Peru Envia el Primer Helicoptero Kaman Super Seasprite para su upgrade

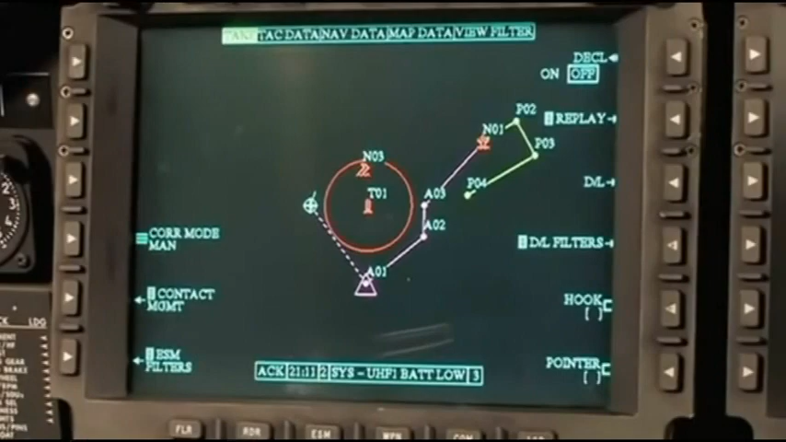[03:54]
The radar includes a search and rescue transponder capability with precision hover controls, making deployment easier and safer.